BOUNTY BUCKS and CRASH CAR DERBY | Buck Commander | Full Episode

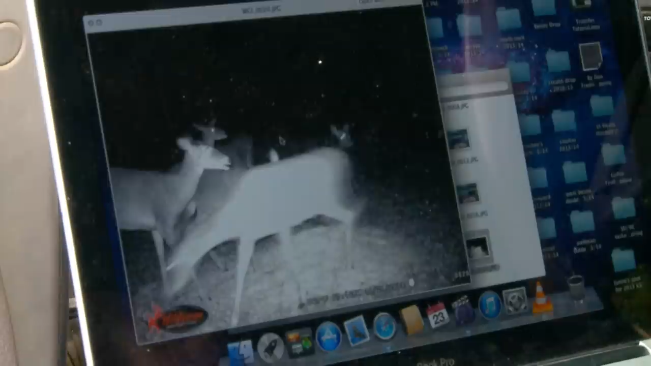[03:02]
There he is. Get you a good look at Medusa right there. Couldn't be his last night on Earth.
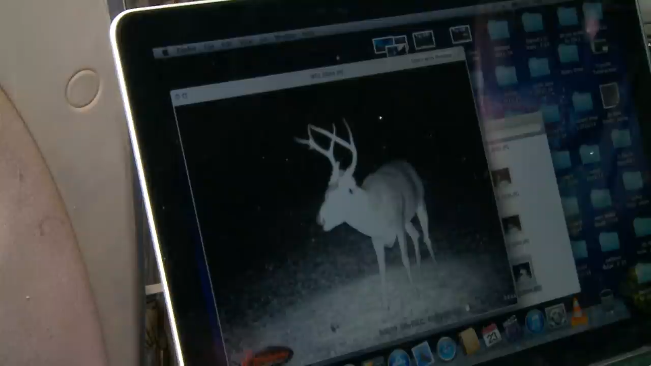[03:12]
Medusa has been driving me crazy for three years to the point where I had to put a bounty on his head for somebody to kill him. I don't care how big Medusa is, I need $100.